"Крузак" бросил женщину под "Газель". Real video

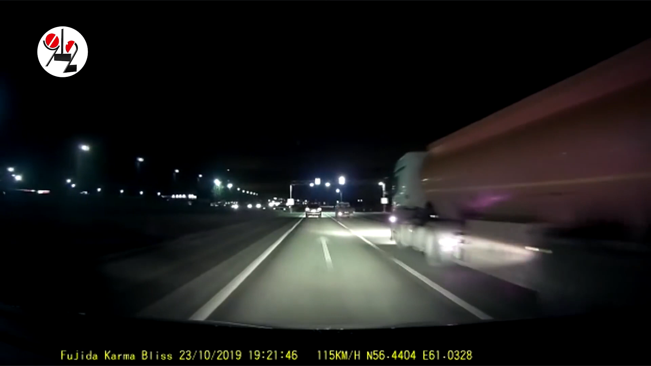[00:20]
От страшного удара несчастная, отлетев от внедорожника, рухнула на асфальт на правой полосе проезжей части, а через мгновение на нее наехала грузовая «Газель». Вся эта жуть кошмарная попала под прицел видеорегистратора в автомобиле, который двигался в попутном направлении. И водитель, шокированный увиденным, в отличие от лихача на крузаке, остановился в метрах 50 от сбитой женщины.